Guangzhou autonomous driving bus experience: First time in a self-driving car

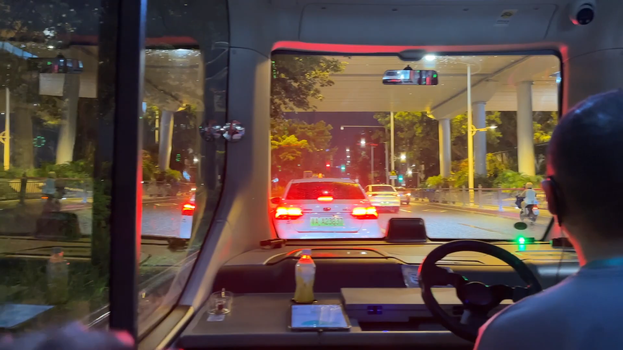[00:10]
This here, I think, is trying to make a U-turn